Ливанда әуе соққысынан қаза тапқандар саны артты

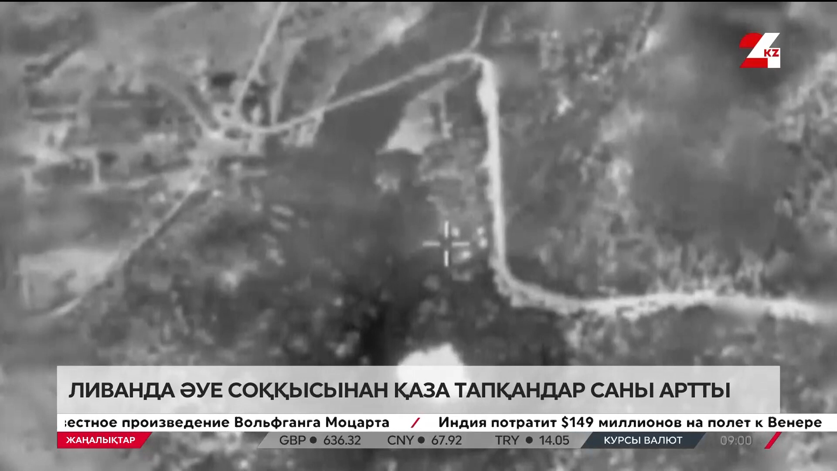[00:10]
Іздеу құтқару жұмыстары жалғасып жатыр. Сондықтан билік құрбандар қатары әлі өсуі мүмкін дейді.
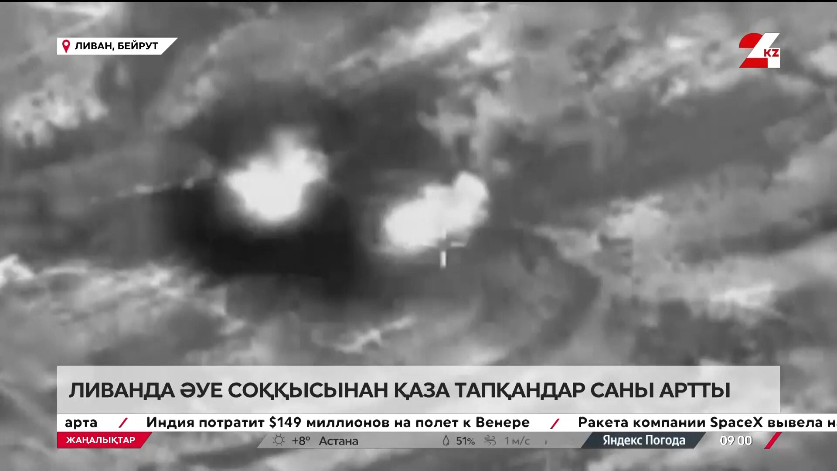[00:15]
Израиль халық көп тұратын жерді бомбылаған. Бұдан бірнеше сағат бұрын Хизбулла Израильдің солтүстік бөлігіне әуе шабуыл жасаған болатын.